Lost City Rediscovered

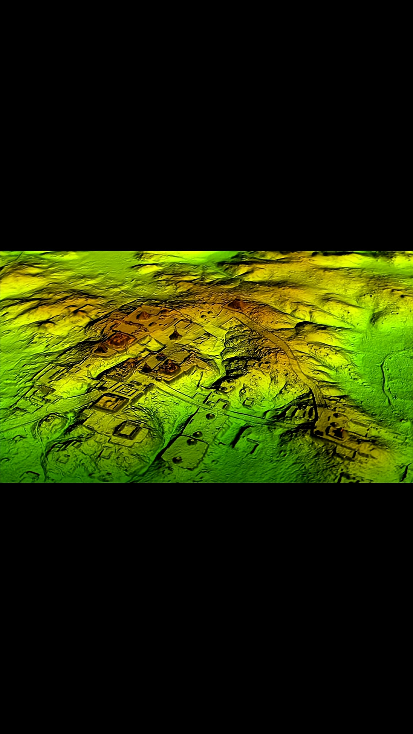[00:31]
uncovered evidence that the site stretched across nearly 900 acres. Beneath the dense jungle canopy, LIDAR revealed a complex urban layout, temples, ball courts, residential neighbourhoods and a well-organised road system. The findings show clear social divisions too, with elites and commoners living in separate areas. The city flourished until just before the Spanish landed in Veracruz.
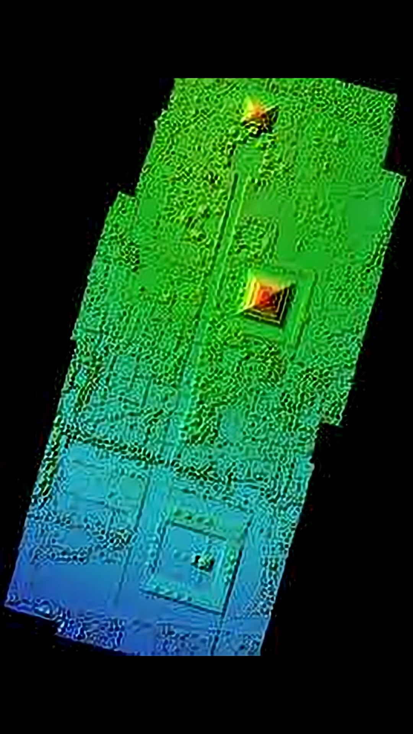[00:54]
At that point, its inhabitants abandoned it and resettled about 12 miles away in Tehuantepec.